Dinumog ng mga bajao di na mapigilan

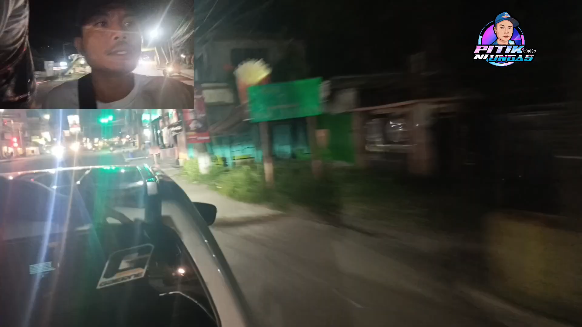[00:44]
Ayan guys, dire, nakita na ta dire. Narada na sila dire nagtapok.